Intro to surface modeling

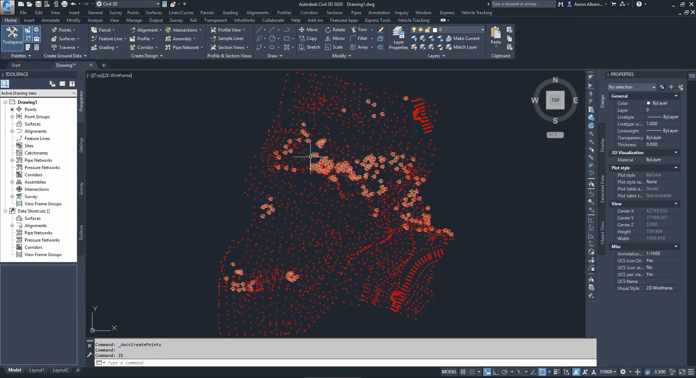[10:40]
the points so if i just try to go to select these points and go to
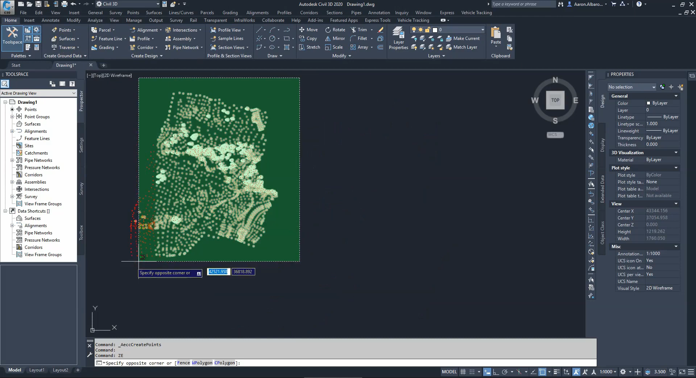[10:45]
3d viewer just waiting for them to select them all that's the problem working with too many points usually is a uh longer procedure so if i
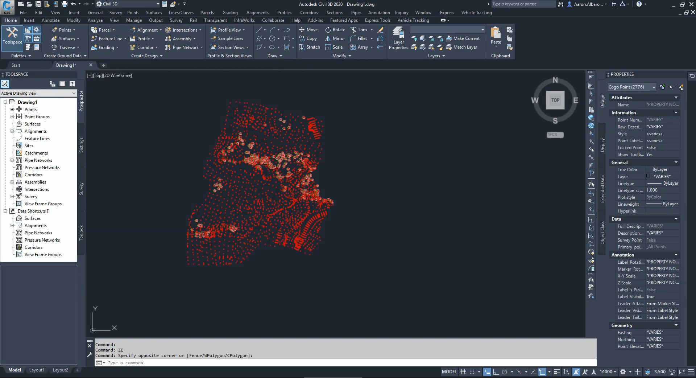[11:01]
try to look at them in 3d as you can see i'm trying to look at them in
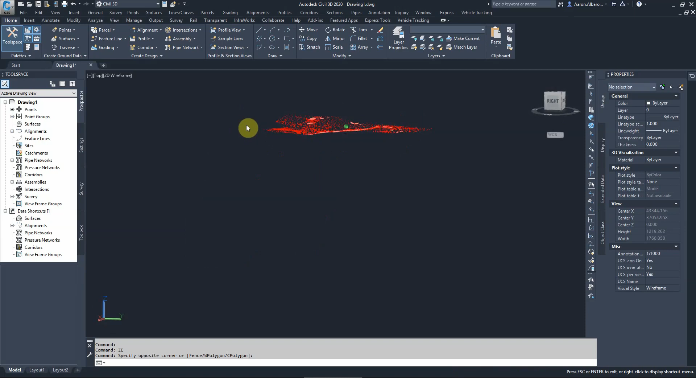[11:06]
3d these points they have elevations they they some kind of a surface they have elevations they have x and y components which is the northern and eastern components okay so you don't need to do this to review it in 3d because the minute i i still
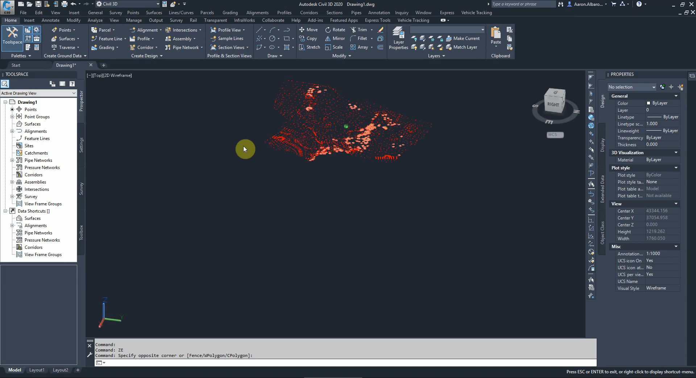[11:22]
hold the the mouse button and the shift button to be able to see this the minute i take off that those will disappear that's why usually we don't do that for points we wait until we have the surface and then we can view these points
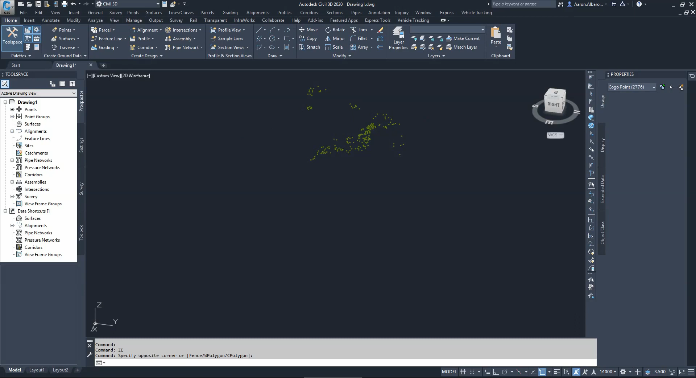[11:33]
the point i'm trying to make here that if we import the points correctly we will get the correct shape let me go back to the home view which is the north facing up just waiting for the software
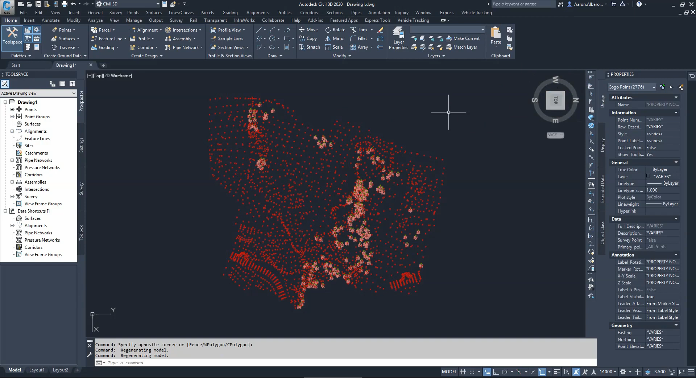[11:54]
if i import these points correctly that's the shape what we should have seen let's undo this and show you if you import the points incorrectly
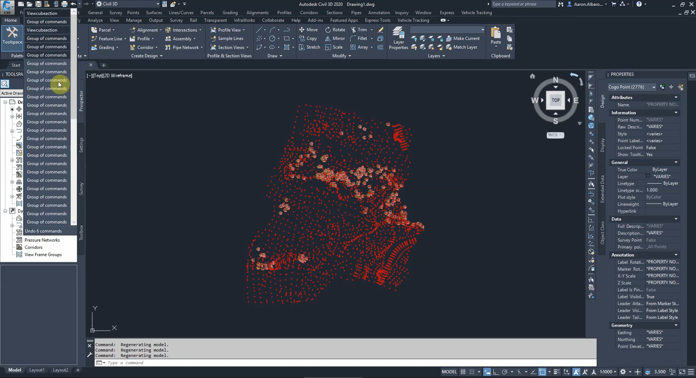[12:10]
what may appear on your screen
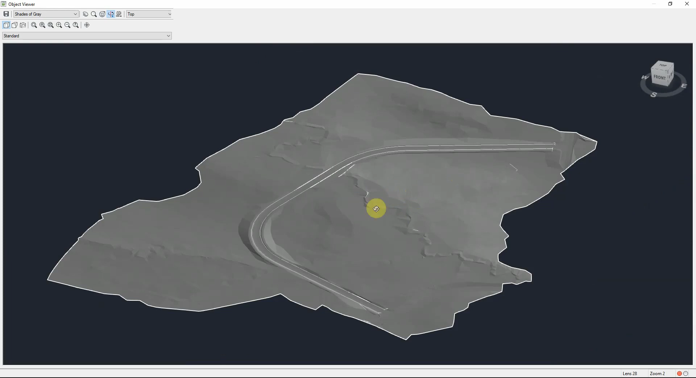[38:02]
we have on the surface that we have and when the road crossing the area we're expecting the road as you can see the road is higher than the surrounding ground so this means that down the track the hydrology engineer will be designing a pipe to allow the water to cross from this point to that point and in the areas where we have
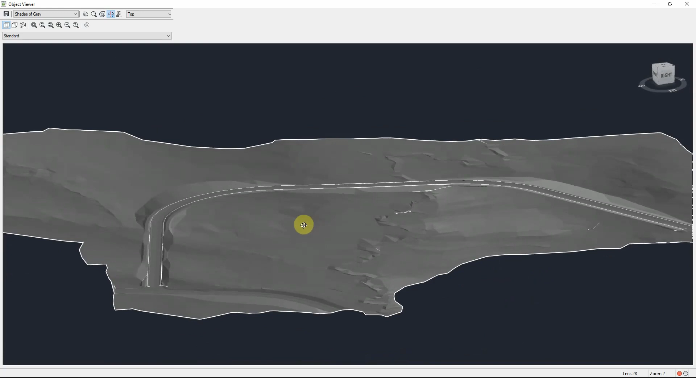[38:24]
the road is lower than the surrounding topography that's when when we design it and that's what we'll be designing to minimize simply we do that to minimize the road vertical profile so we don't have to make the road goes up and down many times because that will not be a good design what we're trying to compromise on to keep it as flat as possible we create in some areas fill and some other areas we create cutting into the ground we call them the cut and fill
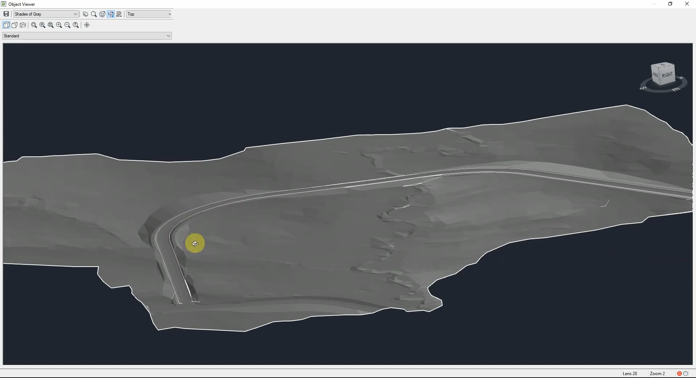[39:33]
have too much excess or we need to ship more soil on the ground okay or filling material on the ground so this area we call it the cut area and that area we call it the fill area if you know that i think that should be enough for you guys to make a start on this design that we'll be working on simply we'll be working on creating a new road between two existing roads we're starting from the ridge the crown sorry the crown point of these roads as we agreed this line here this is the crown and